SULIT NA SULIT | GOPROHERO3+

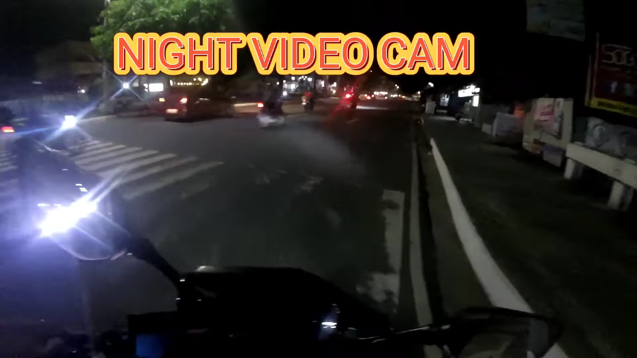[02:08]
So ito ngayon guys, adyo tayo ngayon sa Alam Regalado Avenue Same ng location natin kaninang umaga